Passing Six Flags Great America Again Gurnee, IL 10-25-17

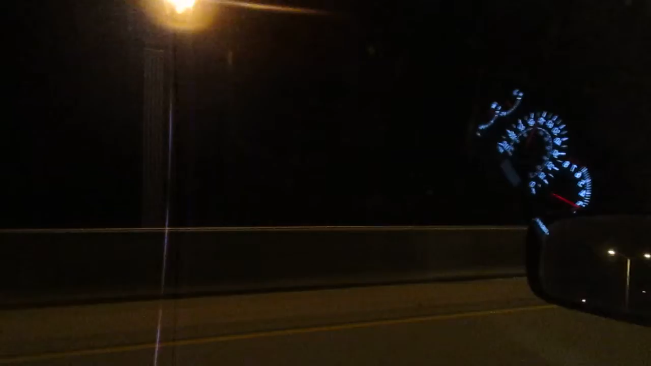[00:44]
Boy, it sure is dark now. Okay, so yeah, that's pretty much what's happening. I'll see you folks later. Bye Elmichelle. Thank you.